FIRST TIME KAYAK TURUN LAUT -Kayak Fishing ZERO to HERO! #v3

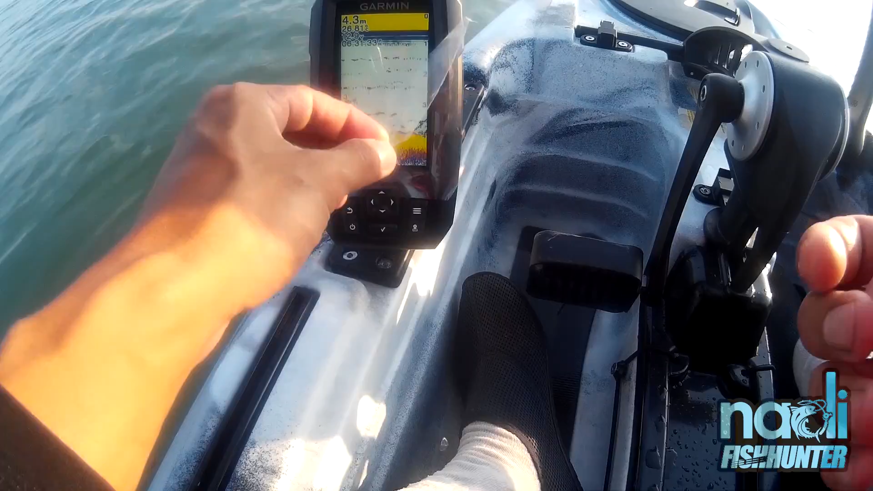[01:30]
Cabut dah. Okey, so dia boleh detect bottom lagi. Okay.